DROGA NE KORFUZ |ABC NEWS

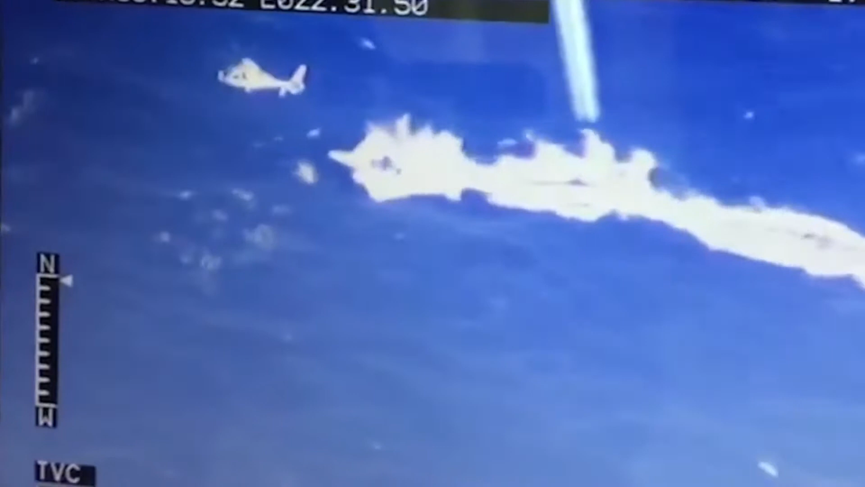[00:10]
Kështë e momenti kër një helikopter italian ndjek nga ajerit tre shqiptarët me gomonën që ishte duke transportuar 1.403 kg drogë. Ndjekje e tyre ka njësur dy dit më parë që pri Kalabris në Itali. Aty së apo janë pikasur nga policia, trafikantët kanë hedhur sasin e drogës në det.